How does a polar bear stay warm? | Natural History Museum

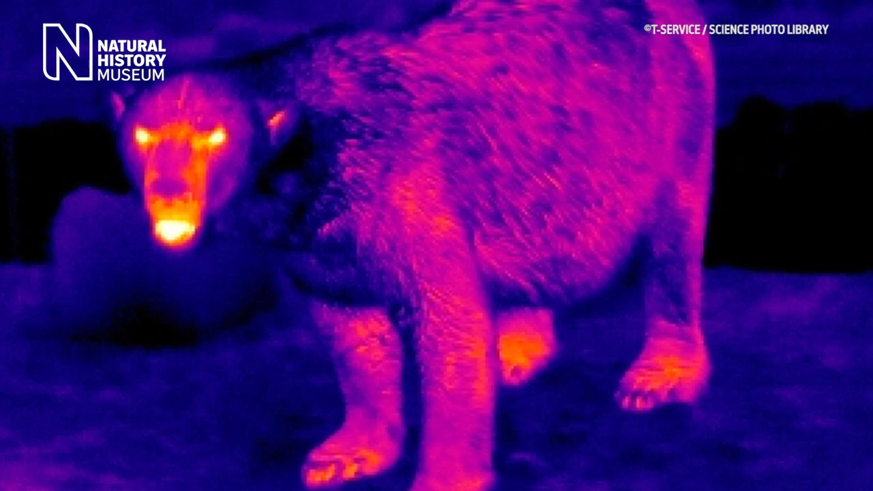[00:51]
In fact, the polar bear insulation is so fantastic that if you were to look at it through an infrared camera, it would seem almost impossible.